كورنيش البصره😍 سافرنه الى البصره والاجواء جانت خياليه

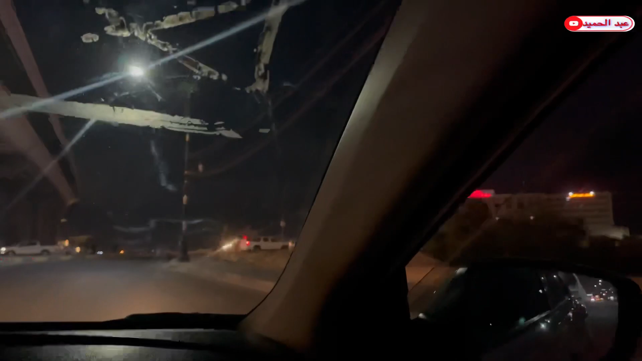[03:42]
استدارة ونرجع لهناك، يعني من هناك. شوفوا هسه صرنا جوا الجسر الايطالي هناك، يعني شوية مسافة راح ننزل.
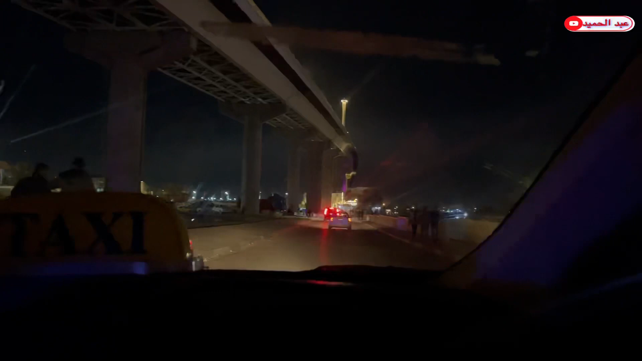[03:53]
صارت ازدحامات يعني عادي، انت على الكورنيش مال البصرة شلون ما صار ازدحامات.
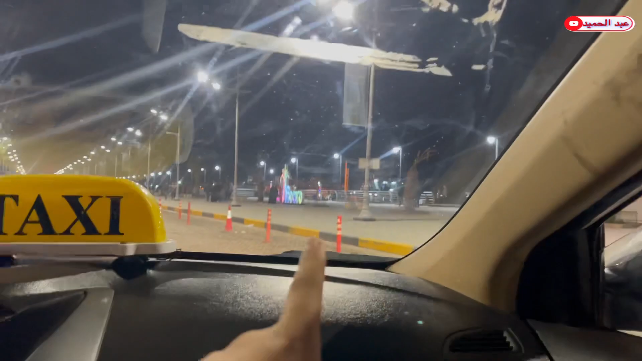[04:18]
وهاي من هنا مال البصرة اللي كلها كانت هنا ازدحام وما حد يندل دربه.